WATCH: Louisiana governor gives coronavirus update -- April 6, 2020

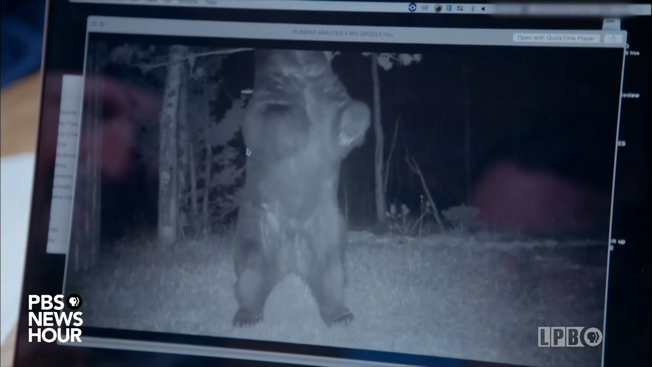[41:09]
And you can tell just by his hair coat. It's just completely full, still looks really good.
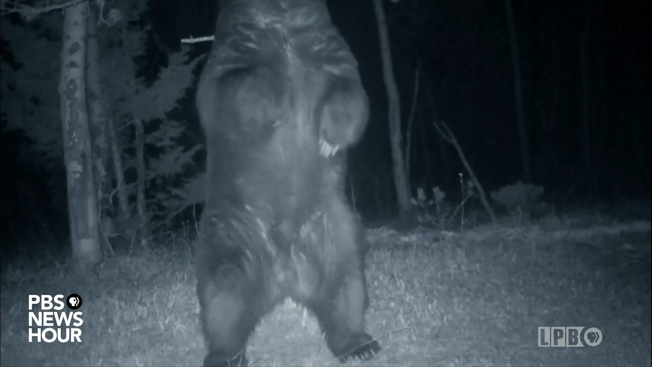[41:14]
And this is what I expect. A big male coming down, marking his territory. That is a huge boar, man. Rubbing their backs against the trees spreads their scent all.